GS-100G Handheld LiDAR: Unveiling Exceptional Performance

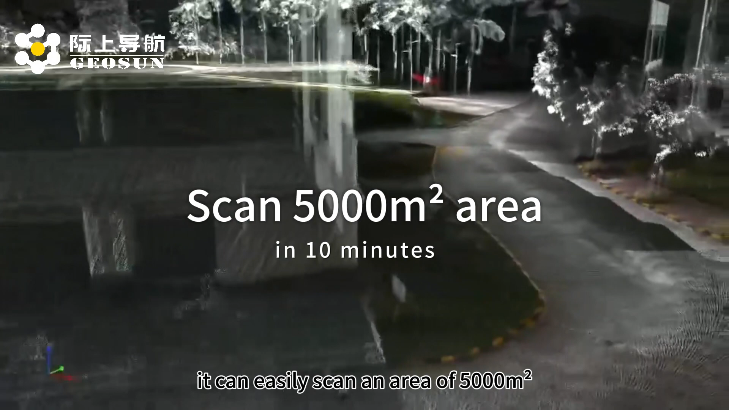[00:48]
Balancing efficiency and accuracy, its cool 3D-ranging reaches an impressive 200 meters, and the data accuracy achieves centimeter-level precision,
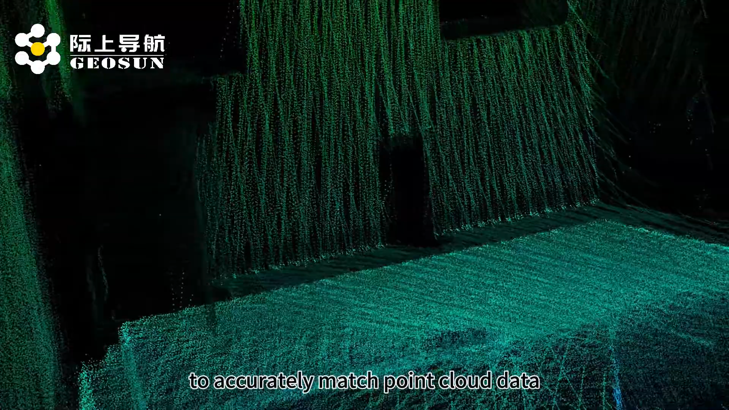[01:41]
The GS100G relies on a unique high-precision SLAM algorithm to accurately match point-class data and complete scanning tasks.